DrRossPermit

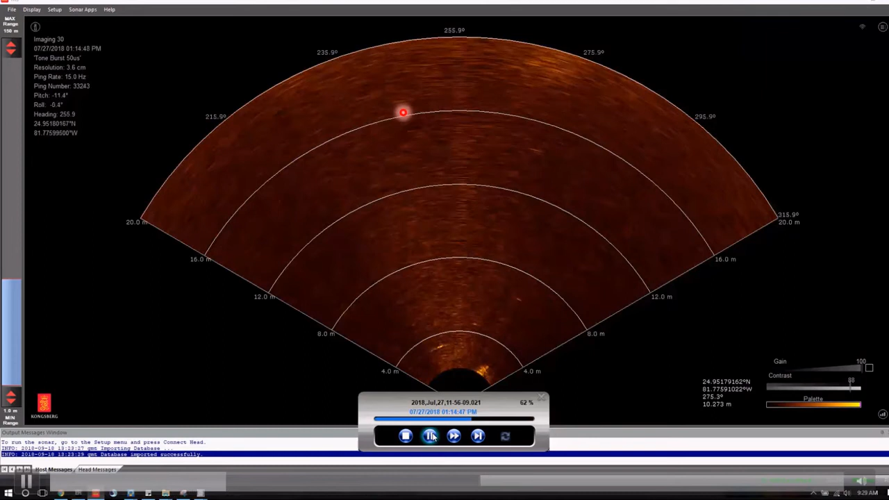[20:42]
See if I can get a, a laser pointer here. You'll see it kind of pop up around here. Um, you'll see the fighting the fish. It's just going up and down as they do. And eventually you'll, you'll see what happens when, when I encounter some sharks, there is kind of, it gets more clear in a second.
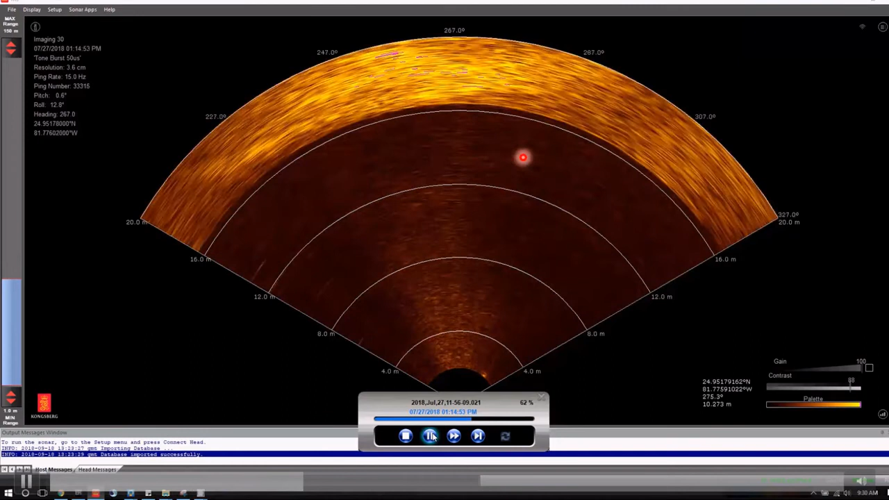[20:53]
So there, there's the permits. We're getting pretty locked in here. It's going to show up here. There it is. We're getting, it's getting close to the boats going up and down and eventually you'll see two blobs moving on them on either side.
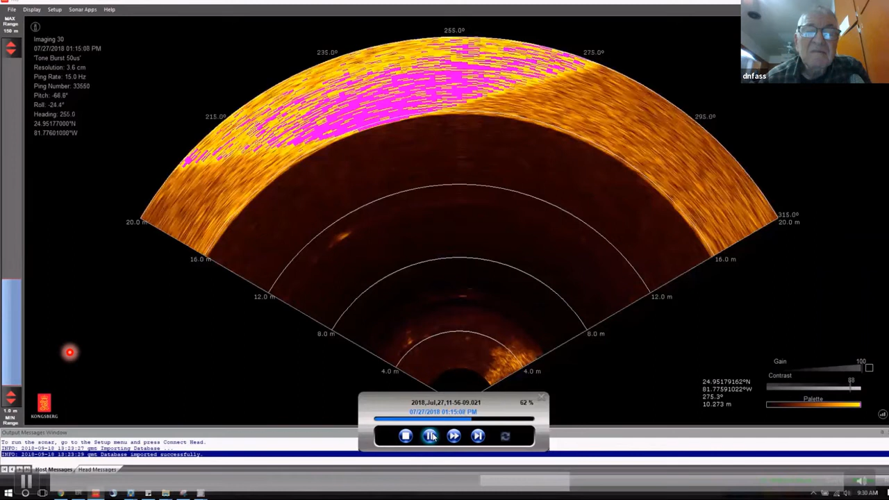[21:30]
So there it's getting attention by critters. The sharks key in on them. Thing runs for the boat for cover and then gets smoked. It gets eaten right by the boat. It was really interesting where you can learn a lot.
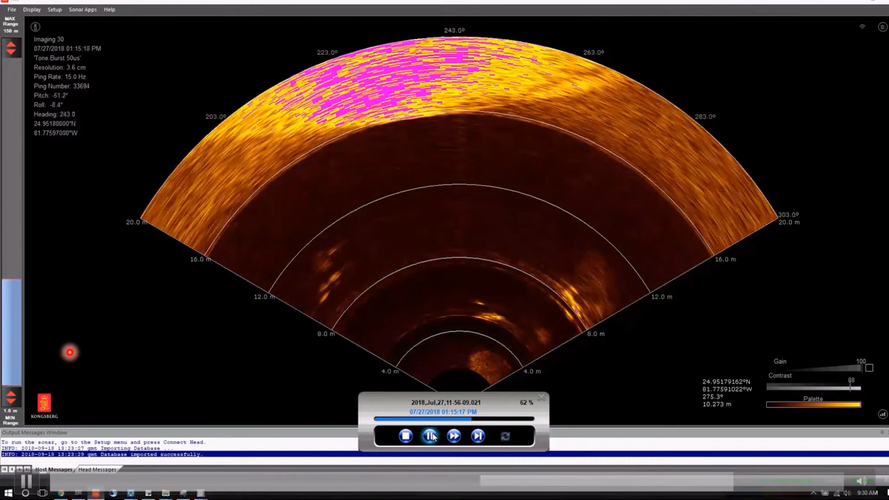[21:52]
Like always seemed to be more than one shark involved in the action. I don't know if the competitiveness fires them up or not, but, um, um, and there's a, yeah, certain species of sharks really are doing it.
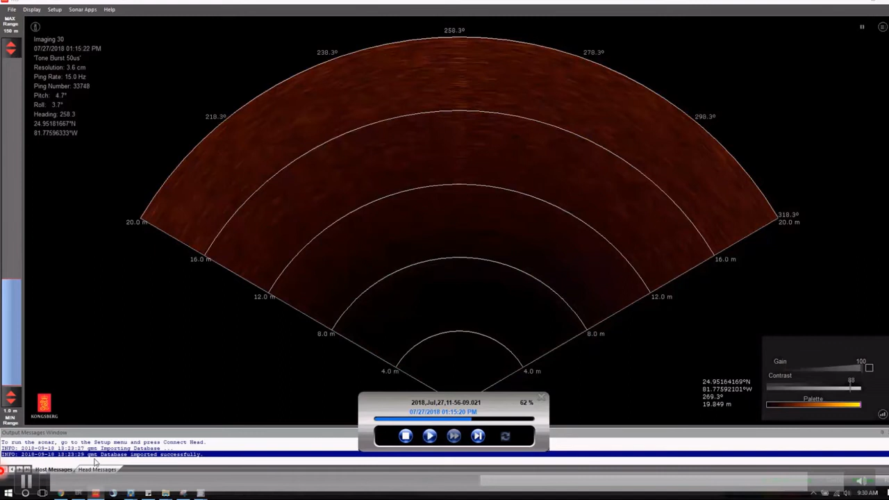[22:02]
Not, not, nothing new to you guys. You're fishing on the reef a lot.